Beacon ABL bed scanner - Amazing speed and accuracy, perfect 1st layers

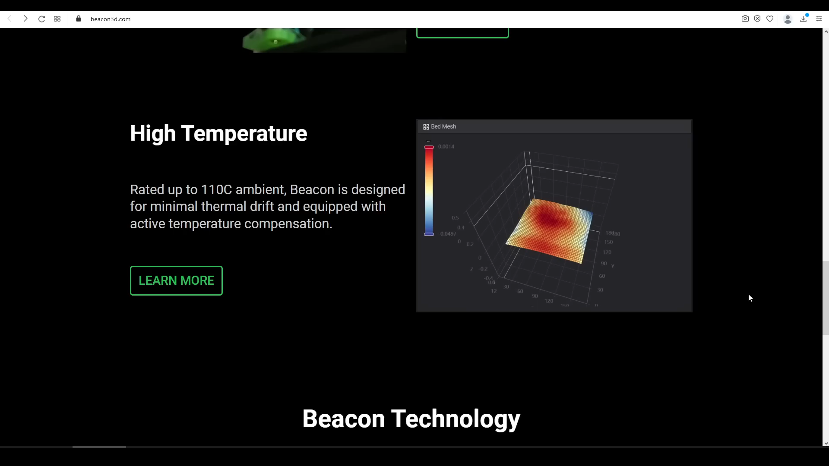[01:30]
The key to this is that Beacon uses eddy currents.